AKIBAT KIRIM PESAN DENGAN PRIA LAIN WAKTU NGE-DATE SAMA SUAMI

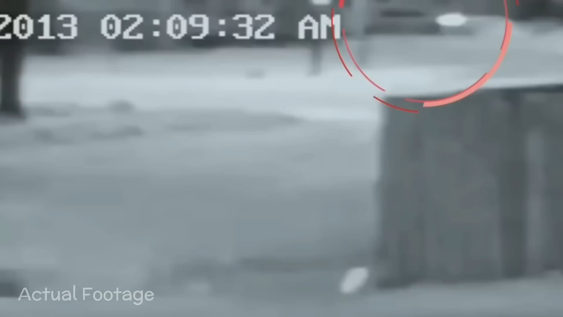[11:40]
Karena kualitas rekaman yang rendah dan gerakan konstan kamera dari sisi ke sisi, sulit untuk melihat dengan tepat apa yang terjadi di layar pada saat itu.